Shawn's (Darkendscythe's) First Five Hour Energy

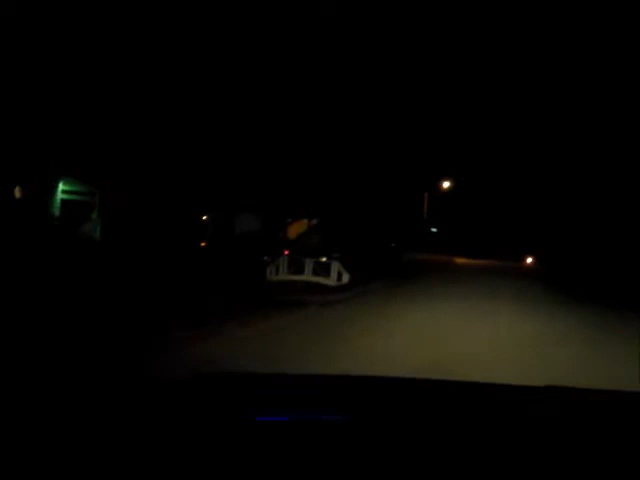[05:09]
Is that Shawn? What the hell? I think that's Shawn. What the hell?
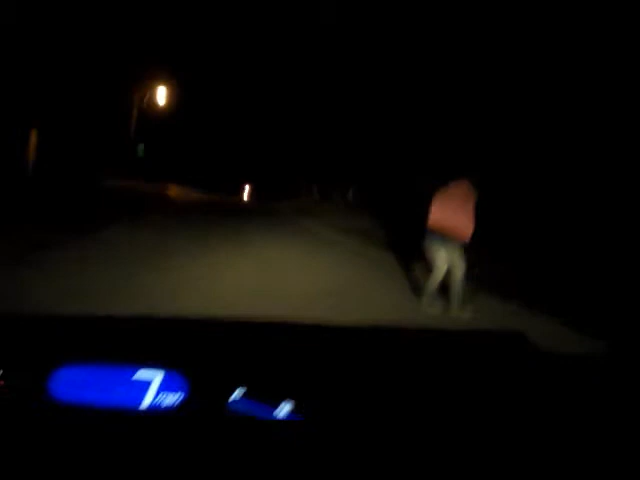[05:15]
Shawn, get in the car! No! Get in the car right now!